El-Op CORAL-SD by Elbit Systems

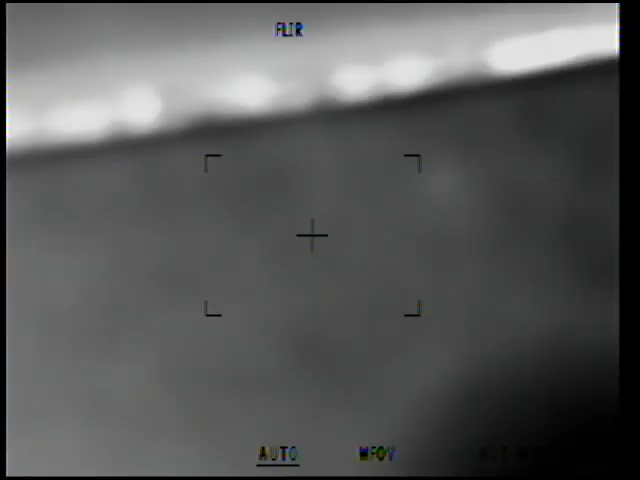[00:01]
Awesome, I'm able to record from this Coral SD so I can showcase what it can do.
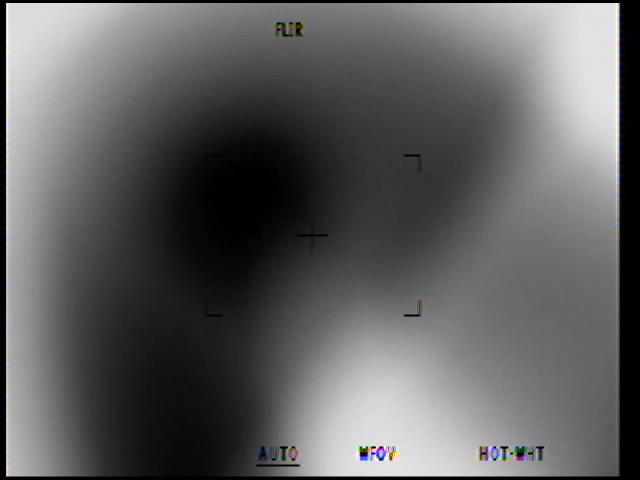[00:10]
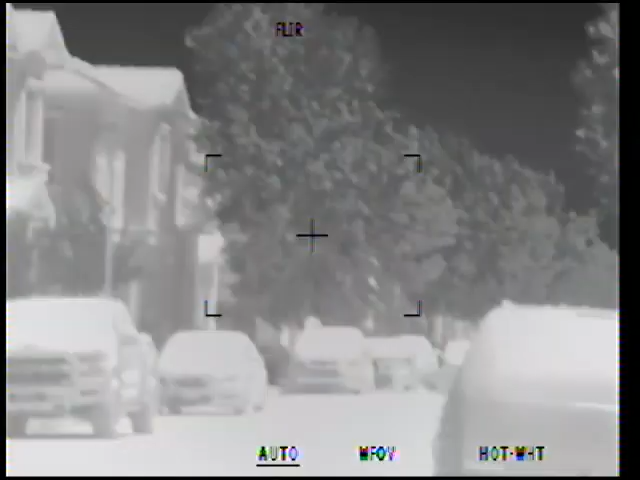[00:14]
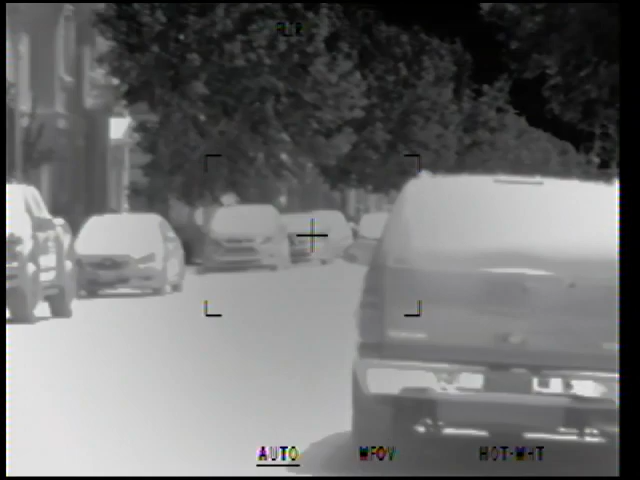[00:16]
So, it's a thermal, cool thermal.
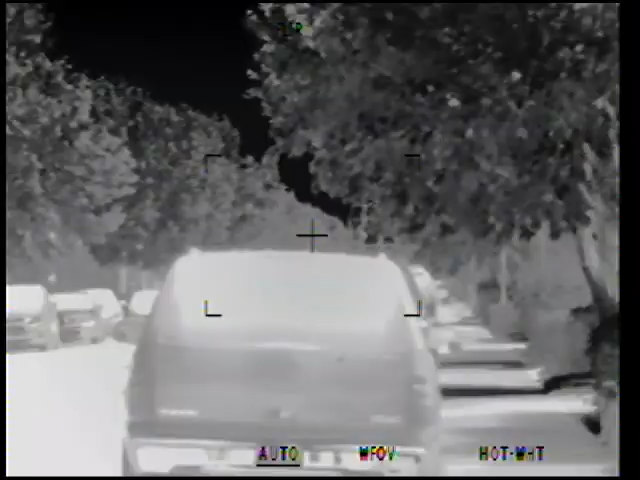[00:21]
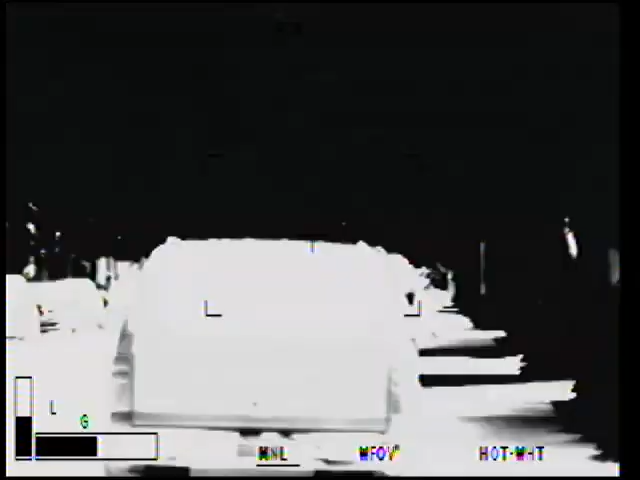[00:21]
It has manual levels and gain. Right, I can adjust the levels. I can adjust the gain.
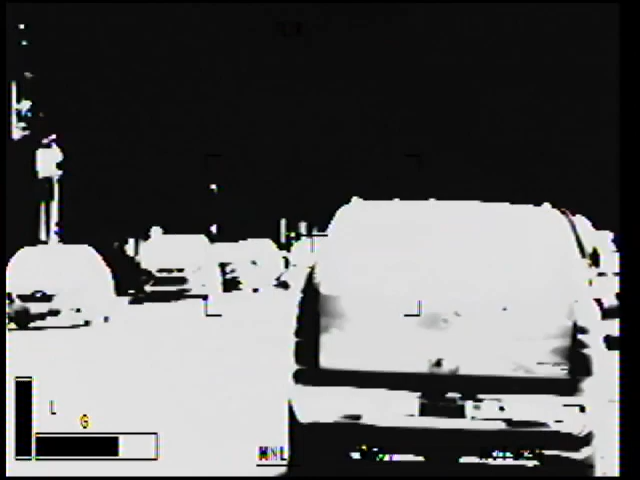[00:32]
Oof, that gain is pretty rough.
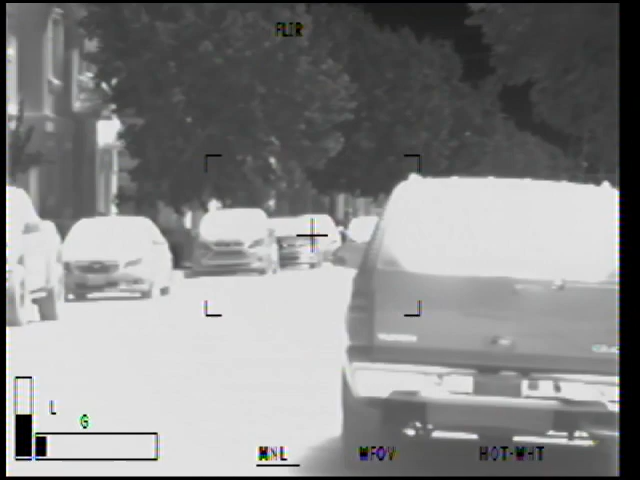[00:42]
Let's just go back to auto. It's so much easier. It does have an optical zoom, which is really cool.
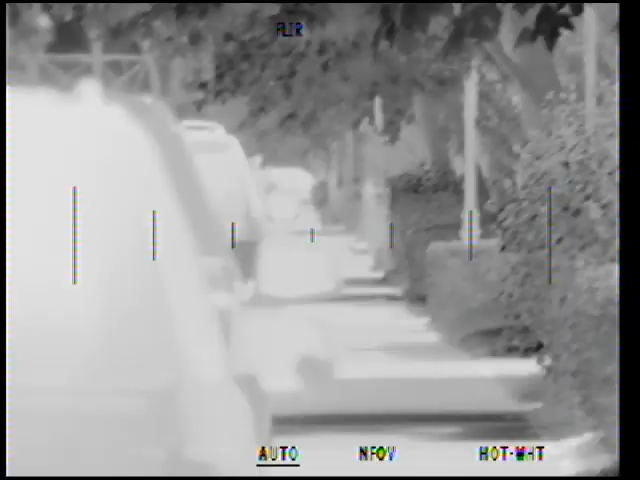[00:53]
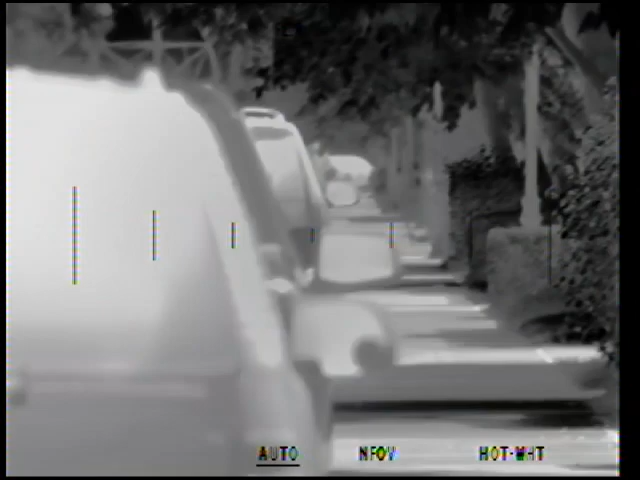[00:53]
No image stabilization that I can think of, that I can see.
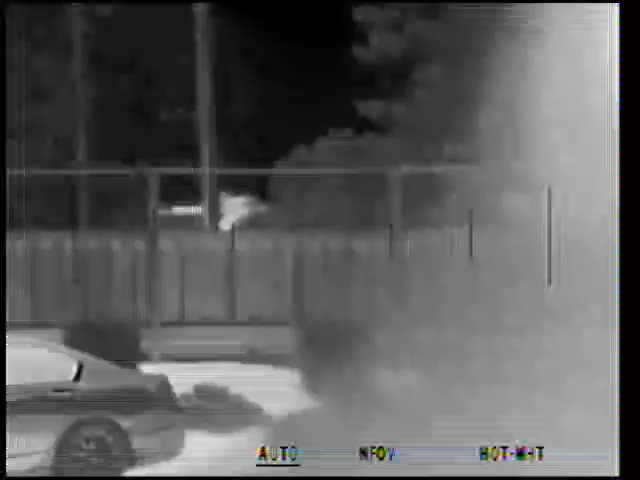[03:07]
So yeah, this is the Coral SD, here's the menu system.
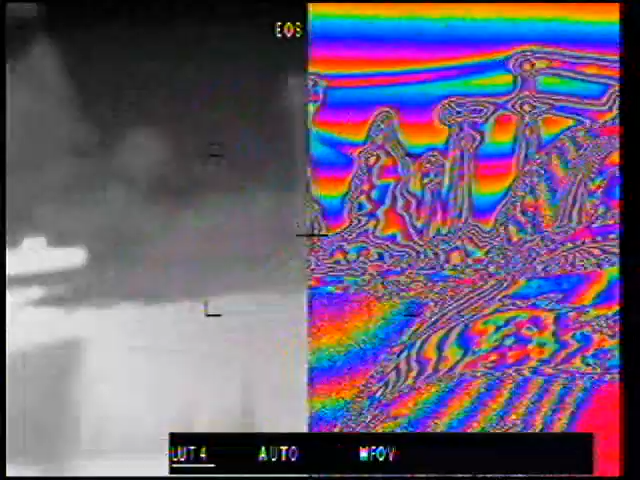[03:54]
I wish I could talk to somebody who programmed this thing so I know what this is supposed to do. But yeah, that's what it does.